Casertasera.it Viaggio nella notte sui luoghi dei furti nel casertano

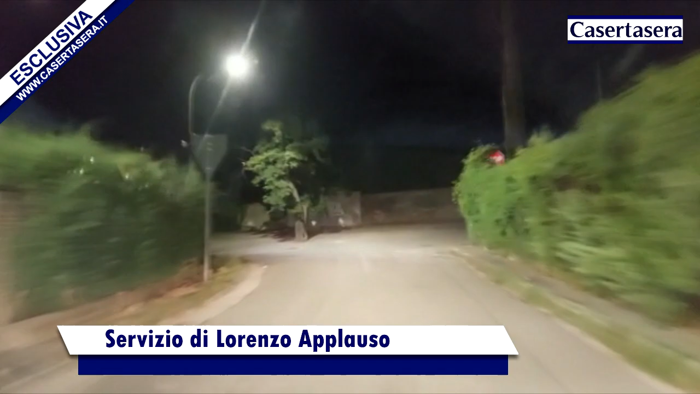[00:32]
Quelli che vedete nelle immagini sono i luoghi dove i malviventi concentrano oggi ed in passato i loro obiettivi.
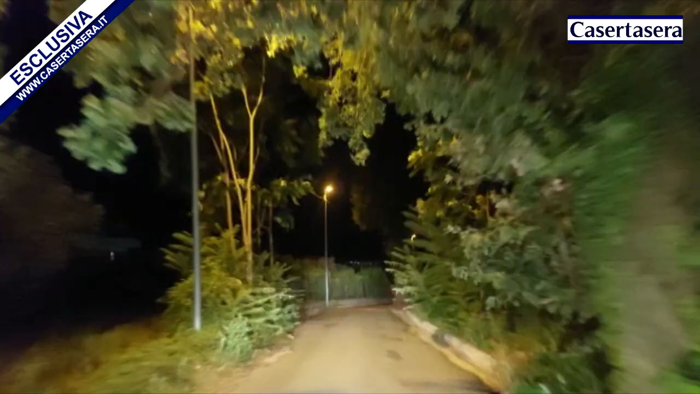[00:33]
In piena notte racconta una donna di Liberi. Stavano entrando in casa rompendo la persiana e solo per un attimo,